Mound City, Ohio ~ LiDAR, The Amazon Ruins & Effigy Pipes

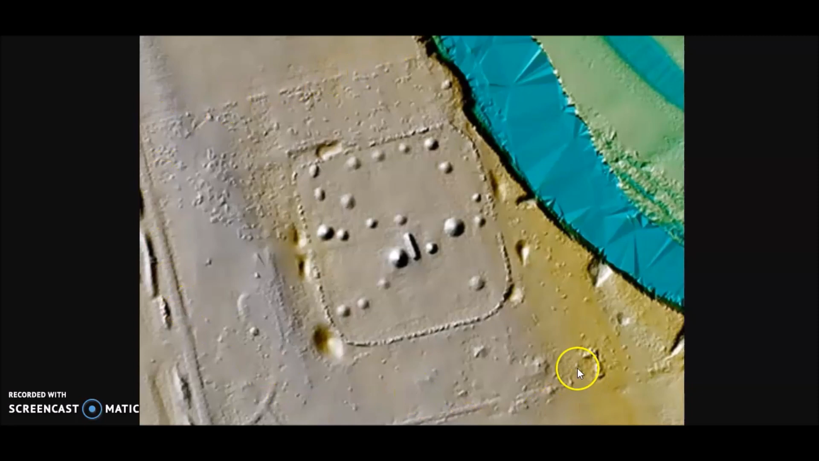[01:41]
But this site was large and it's in a city that is full of ancient ruins. And this is an artist's rendition done by Richard Thornton.